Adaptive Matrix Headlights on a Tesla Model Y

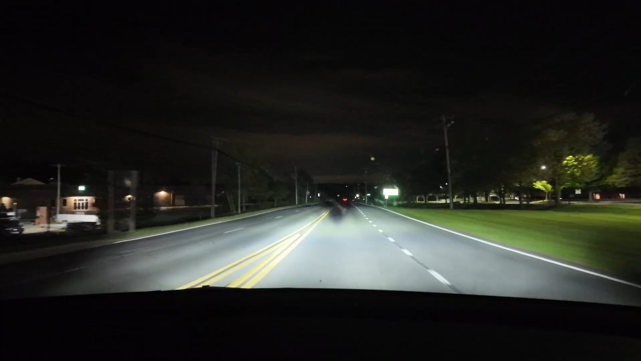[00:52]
All right, so now I can actually see, yeah, it does a little bit of a V. I don't know if you can see it. It does a little bit of a, there is a little gap, and it doesn't light up the car in front. Do you see that? Oh, yes, I see the pixels. Holy shit, that is amazing. Sorry, I'm getting excited. This is, this is, yes, I can see the pixel work.
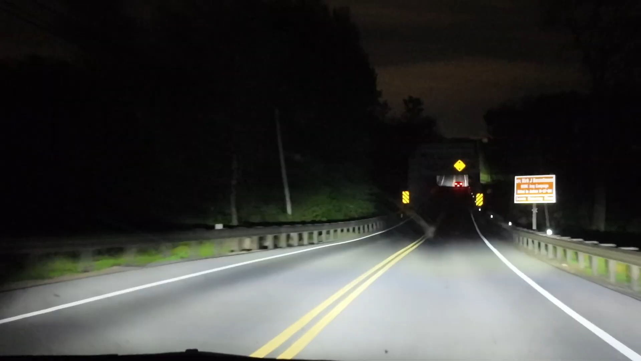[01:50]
Yes, it does. It does work. I can see it. I can see it work. And you can see it lights up. It is high beam. It's, it's. Yes, it works. All right, this is, this is exciting. All right, okay. And excluded that car. Amazing, amazing. Yes, yes, it works.
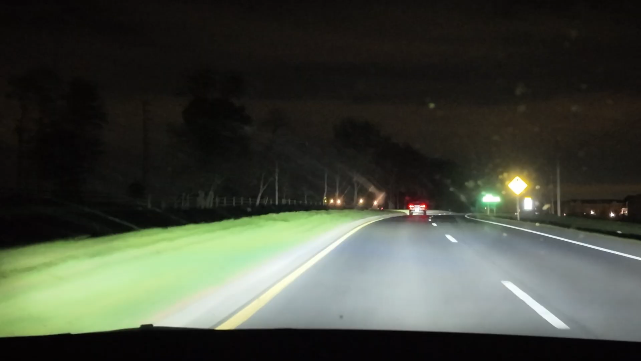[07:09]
The other thing is it's a huge improvement over the previous adaptive high beam, which was basically, in my experience, not usable. It was just unreliable. It was just unreliable. It switched randomly. It switched too late. All of that. But this is something I can see myself use on a daily basis on a night drive. But let me know what you think. This is just the first drive I did. I just wanted to share my experience and get the discussion going. So, if you have it, do a test drive and let me know how it works for you.
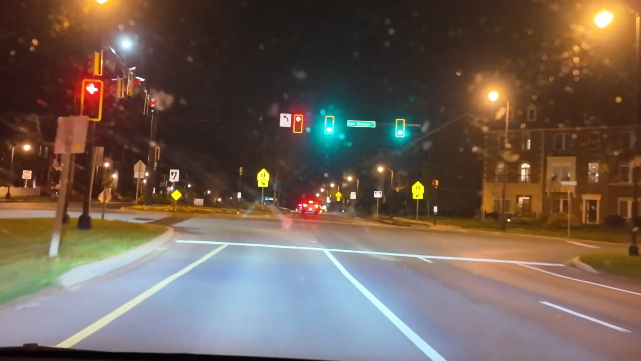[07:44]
And especially if you can see the same things that I saw, that only the top half of the light seems to have pixels that are switching on and off. I know there was kind of an improvised video, but I wanted to put it out because I was excited about getting the update. And finally, after so many years of waiting, having the adaptive headlights work.